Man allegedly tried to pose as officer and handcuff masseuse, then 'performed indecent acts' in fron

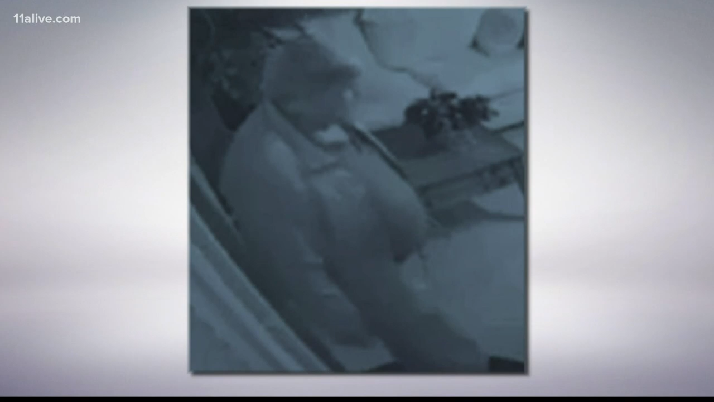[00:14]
These blurry security cam photos show the fake officer. Police say he showed up to the spa drinking beer, then he targeted a masseuse during a massage.